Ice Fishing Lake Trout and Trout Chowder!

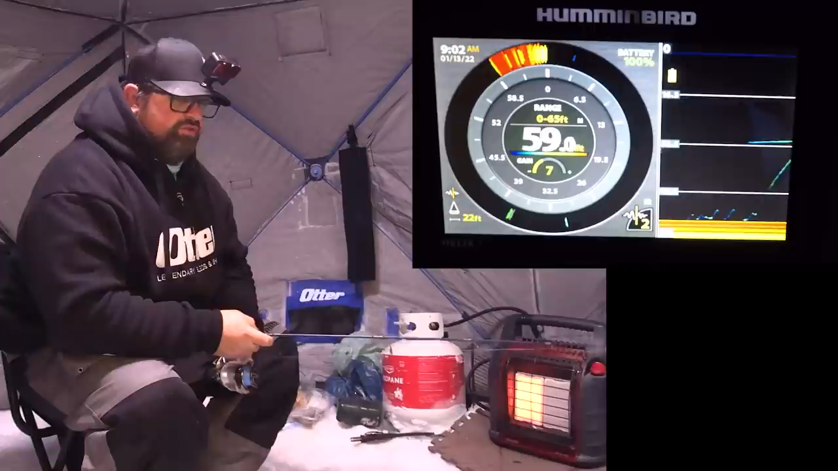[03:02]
Looks a little Cisco-ish. Oh, nope. I'd say Laker because it's following. Come on. Oh, come on. Come on. Maybe we'll hit it when it's falling. Well, there's two trout because this one's falling on a hit or going down with it. There's two Lakers there. I'm going to stop and get it going up again. There's two lake trout there. One up high, one down low.